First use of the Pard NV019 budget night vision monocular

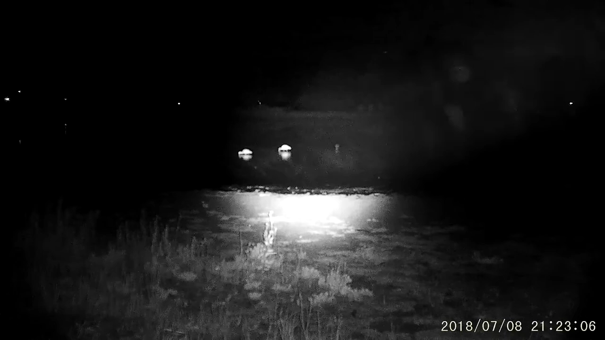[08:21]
Yeah, not too far away. Oh wow, could we find something interesting to look at. Oh, the other side. Alright, zero zoom. Wow, three. Zoom in. There we go.
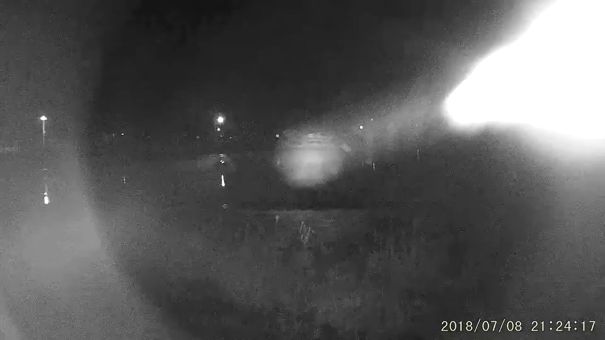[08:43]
There we go. There's a little lake. I don't know what we're looking at there. Ducks or something like this. That's the maximum you get out of this. Yeah, the IR is focused.
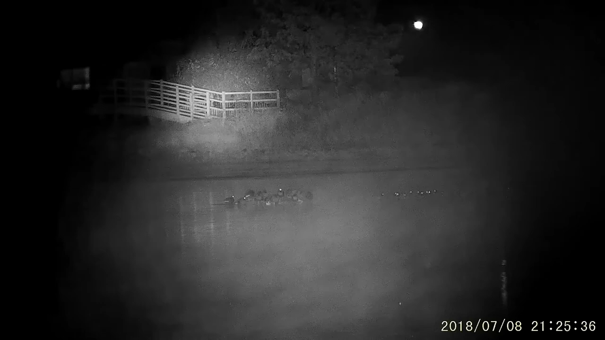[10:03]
You know, bridge over there. I'll let you guys know the distance. I'll just have a quick Google on Google Earth. I know where I'm sitting and, ah. I'll be able to tell you how far that is at least. For certain. We're getting a few meters anyway. Might work. ... ... ... ...